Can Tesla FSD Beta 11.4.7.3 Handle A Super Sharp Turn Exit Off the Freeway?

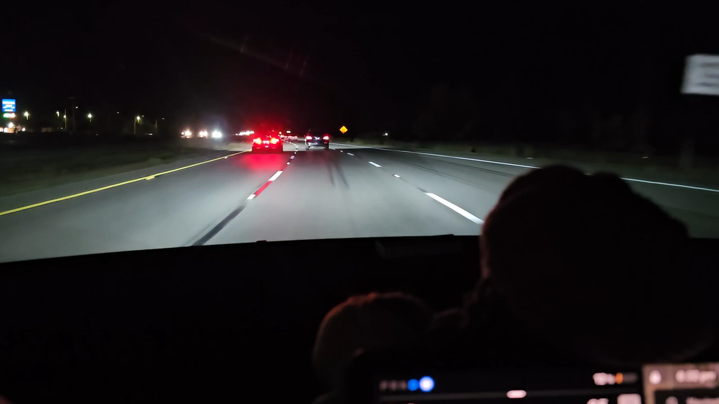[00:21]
merging in or something cuz I didn't try and take the outside lane even though we have to turn right soon is it going to slow down because if it's not I'm gonna have to slam the brakes let's see what happens oh there's traffic so it's gonna slow down I guess I don't think it's doing oh okay well it's slowing down more because those how hard is it gonna slow down do it nope it didn't do it it didn't do it